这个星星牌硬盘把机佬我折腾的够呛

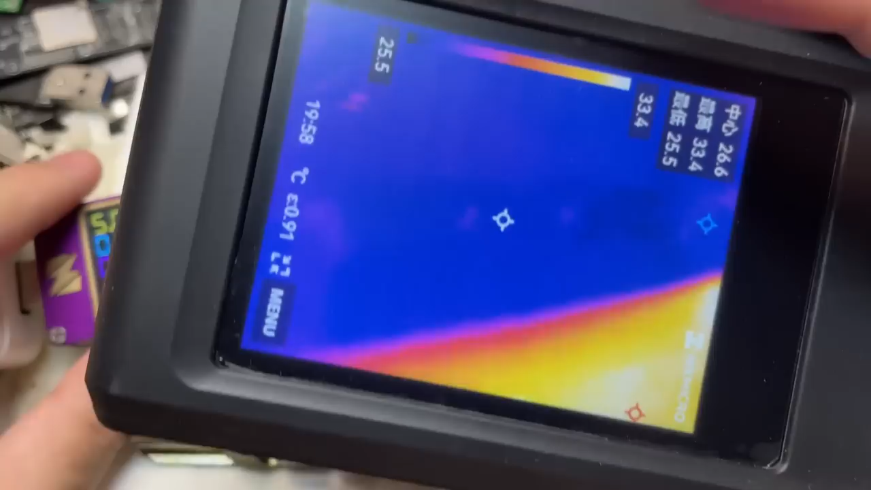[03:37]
On screen: max 33.4°C, min 25.5°C, scale top 33.4°C
成像来看一下可以看到硬盘左下角这里已经出现一个小太阳了
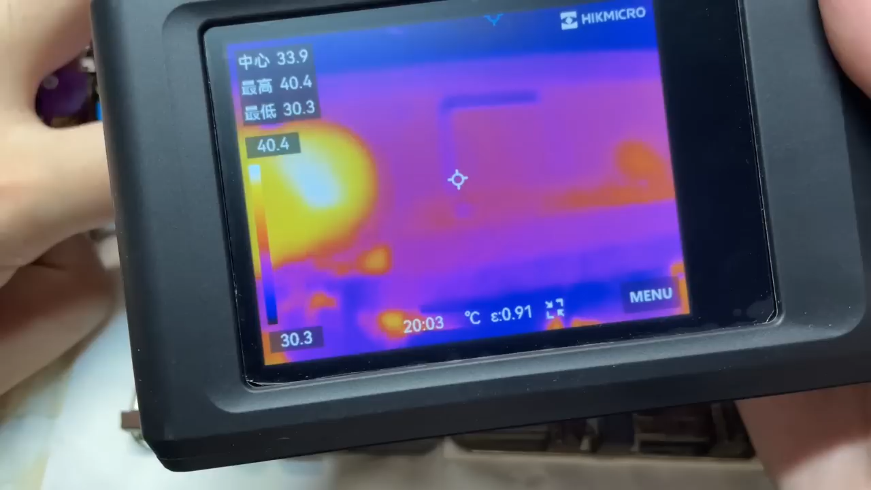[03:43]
On screen: spot 33.9°C, max 40.4°C, min 30.3°C, scale top 40.4°C, scale bottom 30.3°C
这个地方恰好是一个滤波电容咱们来直接量一下